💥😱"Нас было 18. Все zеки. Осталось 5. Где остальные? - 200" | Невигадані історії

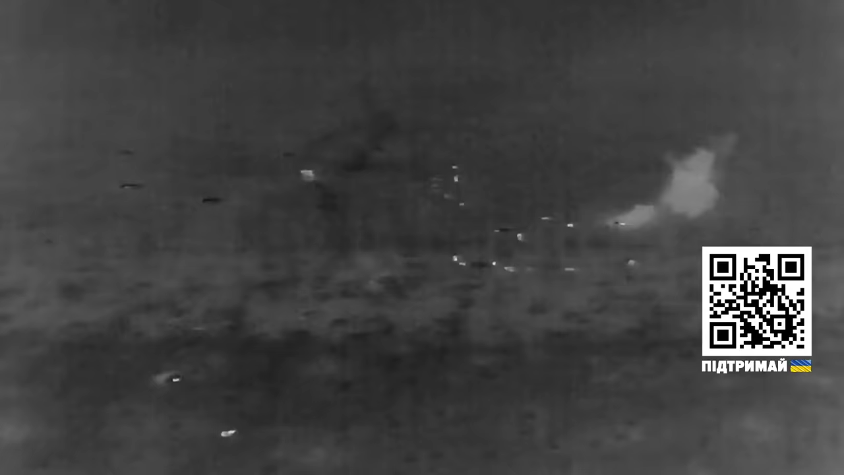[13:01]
Я уже просто лежал, думал, когда по мне прилетит. Настолько страшно это выглядит, серьезно.
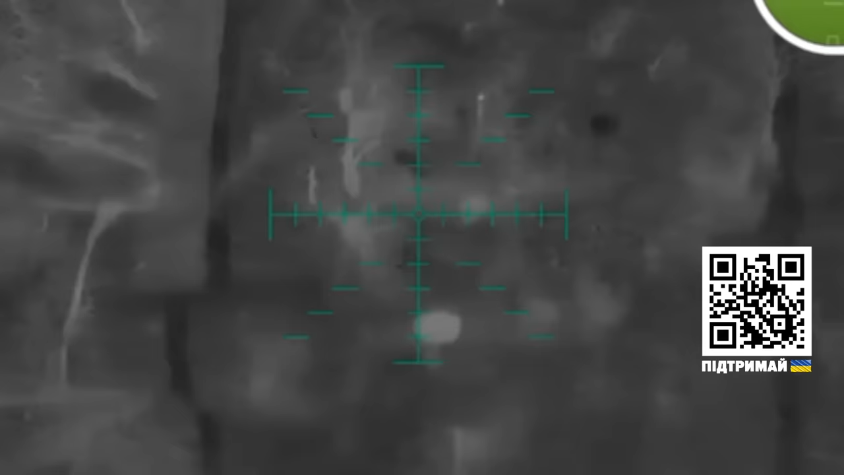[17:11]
Нам надійшла команда. Ми завантажили боєприпас, вилетіли і відпрацювали.
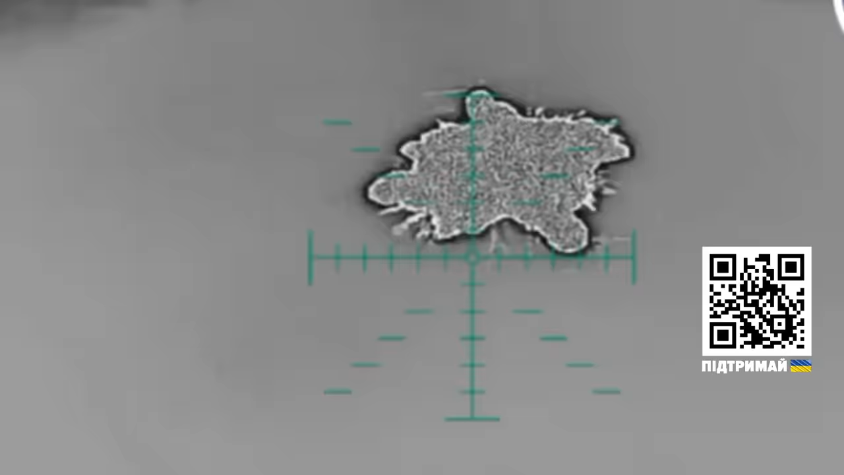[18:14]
Два ранення, навіть три, мабуть, ранення отримав, оглушений. Це птичка?
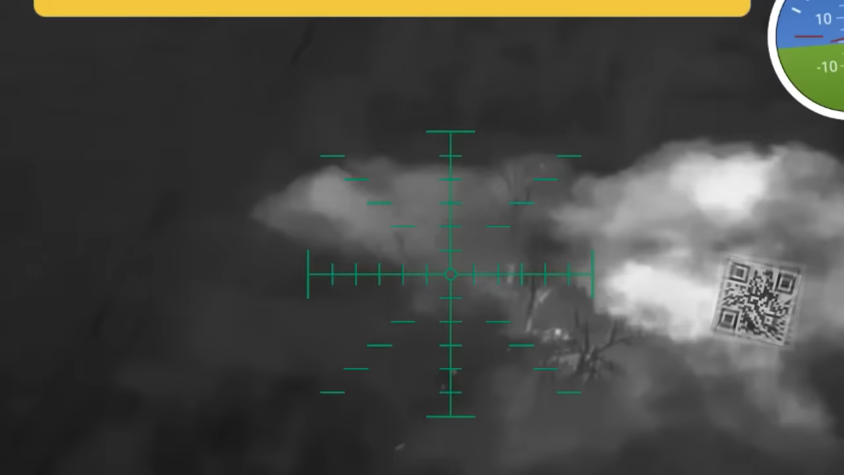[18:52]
Ну, впаде вона в 3-5 метрах, то це дуже сильна контузія.
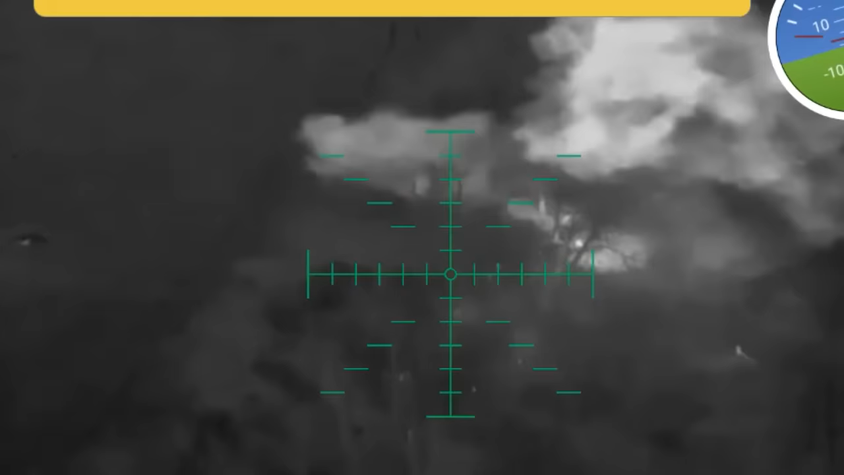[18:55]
10 кілограм тротилу, ну, вибух просто.
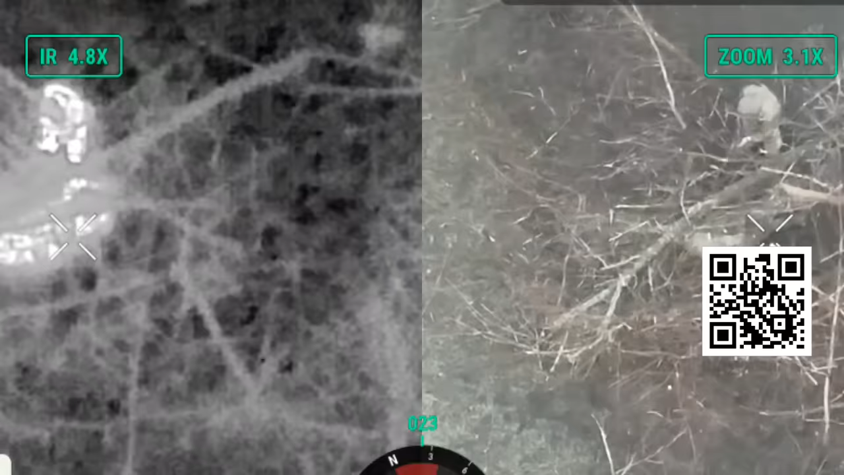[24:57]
Мы говорим, пацаны, там еще человек, но они такие, зовите его.
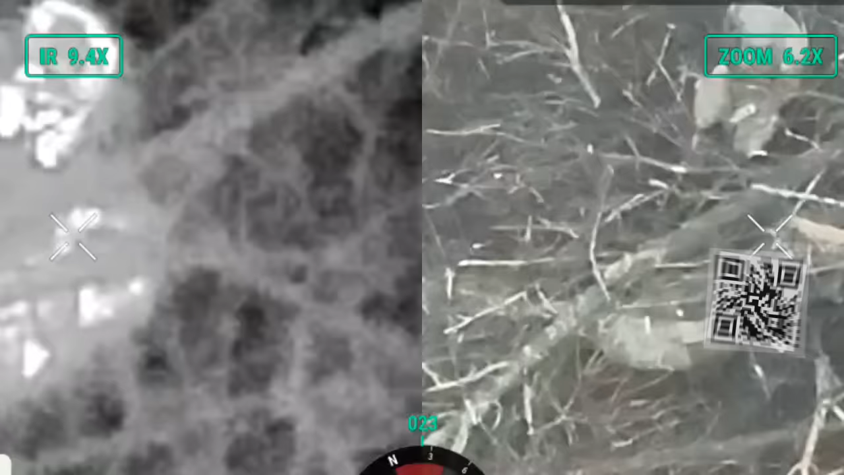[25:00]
Я кричал, Соломон, ну, братан, не дури, выходи.